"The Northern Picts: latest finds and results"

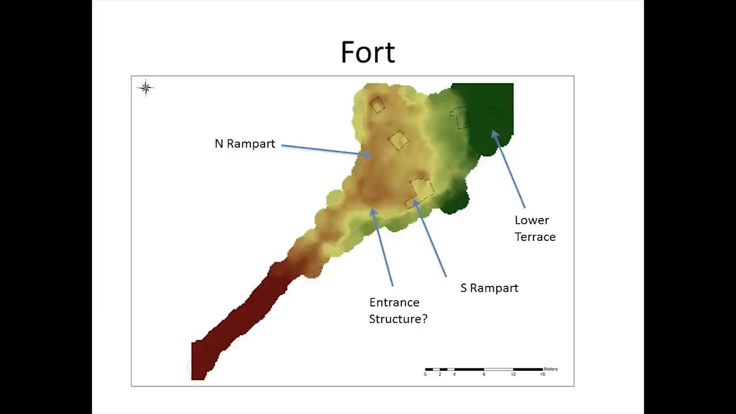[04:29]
Well, essentially, we found what the youths found in the 1830s, who reported finding a low stone wall around the edge of the sea stack. And what we think we have here is essentially a promontory fort with a rampart on that side,